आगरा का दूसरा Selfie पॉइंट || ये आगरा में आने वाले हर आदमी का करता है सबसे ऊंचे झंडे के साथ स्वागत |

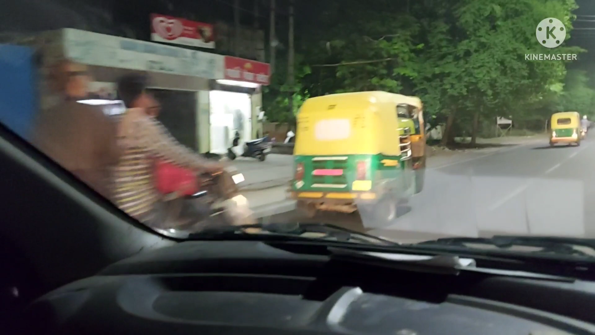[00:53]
रोड देख के तो आपको करीब करीब अंदाजा हो गया होगा, माल रोड है, माल रोड जो आगरा कैंट की तरफ जा रही भाई, है ना। और नाइट का व्यू है तो गजब लग रहा है, गजब।